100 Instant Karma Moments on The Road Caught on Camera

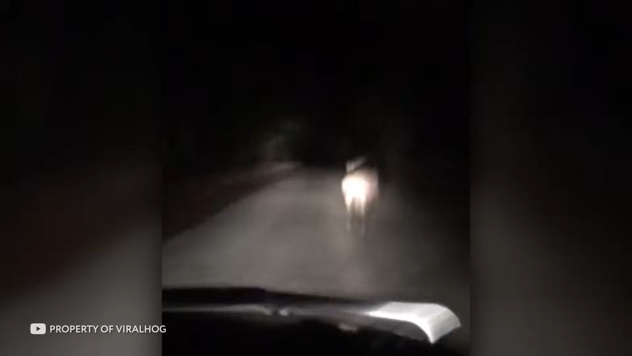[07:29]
In the next video, at first I thought the kangaroo was purposely walking the driver home at such a late hour.